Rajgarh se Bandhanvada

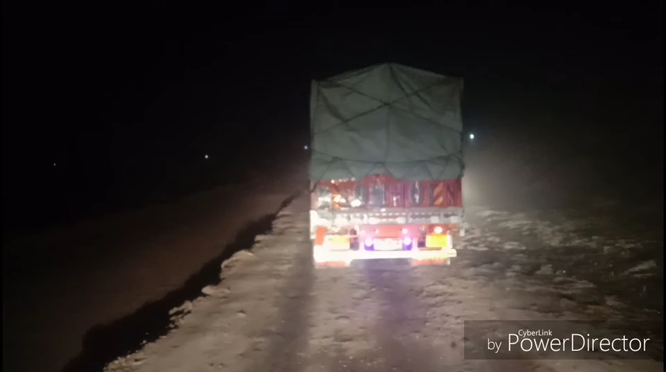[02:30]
पूरा रोड कंप्लीट हो चुका है, ओनली यही टुकड़ा बीच में बाकी है। ये देखिए कितनी स्लो पोजीशन में गाड़ियां चल रही है इधर, क्योंकि ये रोड ख़राब है।
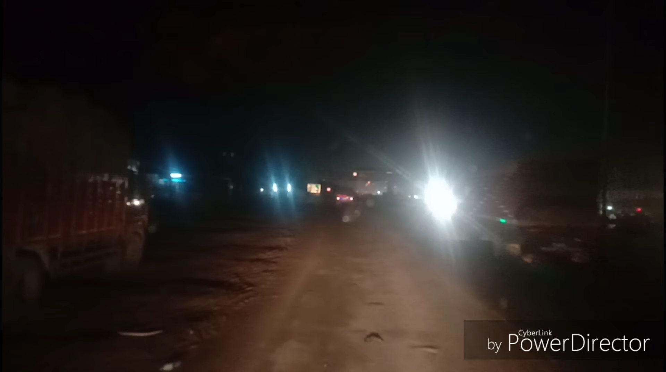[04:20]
दोस्तों किशनगढ़ पहुंच चुके हैं, अभी इधर से नसीराबाद की तरफ टर्न करेंगे। तो साथियों अभी भी अंधेरा है, दिन नहीं निकला है, मौसम चेंज हो गया है। पीछे का तो मेरे को पता नहीं, मैं सोया हुआ था, लेकिन